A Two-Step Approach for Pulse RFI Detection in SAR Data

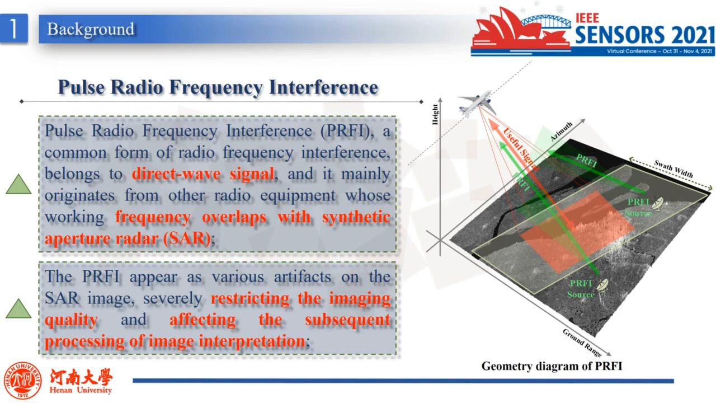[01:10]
The PRFI appear as artifacts on the SAR image, severely restricting the imaging quality and affecting the subsequent processing of image interpretation. In January, PRFI has three characteristics. First, due to the source of PRFI transmits path signal periodically, which means that the received PRFI may show near-pedical features on the SAR echo date. Second, due to the one-way propagation path, the signal strength of PRFI is usually powerful in contrast with the SAR signal. Third,
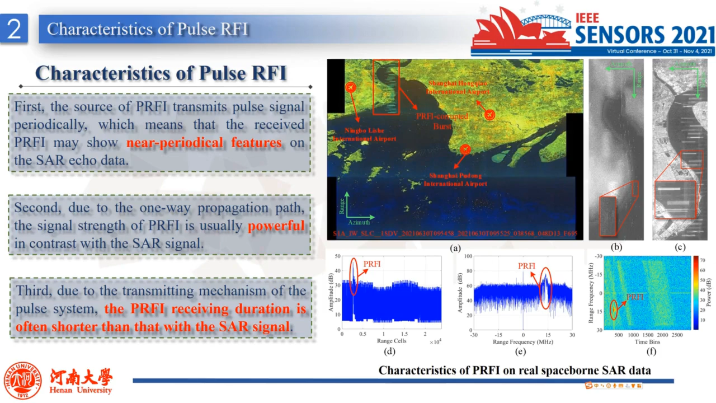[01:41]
due to the transmitting mechanism of the PLUS system, the PRFI receiving duration is even shorter than that with SAR signal.
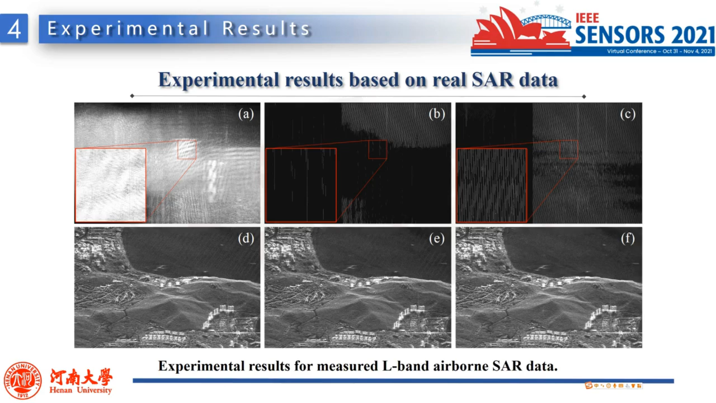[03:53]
Figure D, E, and F show the imaging results with and without the processing of PRFI mitigation. As can be seen in figure E and D, the detectors directly affect the performance of PRFI mitigation to varying degrees, and the mitigation performance based on the proposed detector is better.